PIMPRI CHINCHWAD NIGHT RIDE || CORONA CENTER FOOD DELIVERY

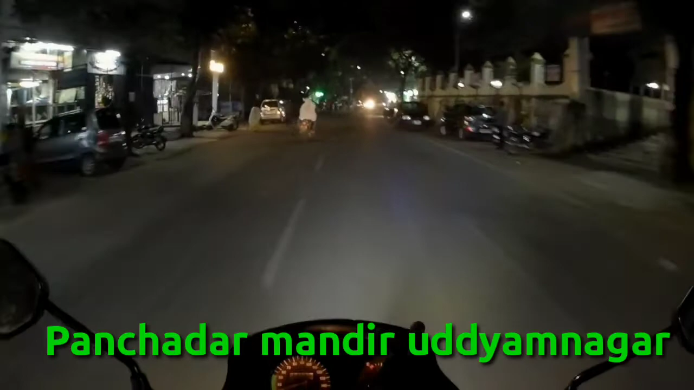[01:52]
आपको एक दिन बताया था मैंने, पास मंदिर है ना, इसका दर्शन लेने के लिए बहुत दूर दूर से लोग आता है। देखिए इधर, एक ये दो ये तीन चार और एक पांच, ये है रसरंग स्वीट, बहुत फेमस मिठाई का दुकान है, बहुत मिलता है। देखिए भीड़ रहता है हमेशा अंदर, यहाँ से जाना पड़ेगा गाइस।
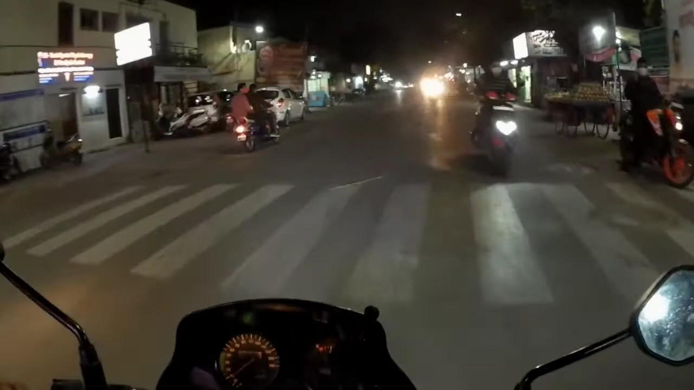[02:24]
चलो यहाँ से सीधा जाके क्रिया भंडार PCMC, उसका एक गली है, मेरे को सिर्फ वो बोर्ड पता है, उससे राइट मार के अंदर जाना है। हाँ, इधर से राइट मारना है, हाथ देखा डन, ऐसा अंदर जाना है। हाँ, सीधा जाना पड़ेगा इधर, आ गए किचन में हम लोग।
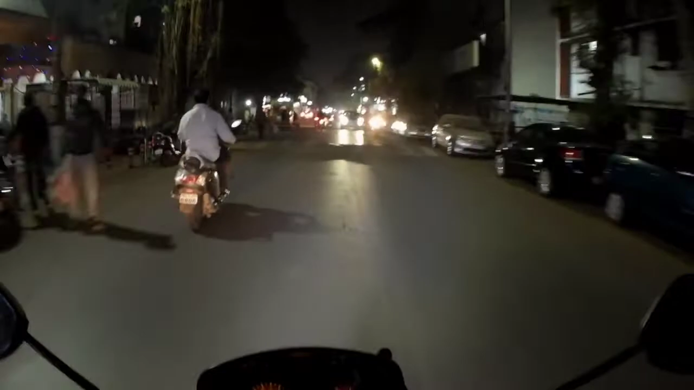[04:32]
ठीक है, ये आज मेरा, हाँ यहाँ पे एक मंदिर है, माता वैष्णो देवी मंदिर, बहुत फेमस है।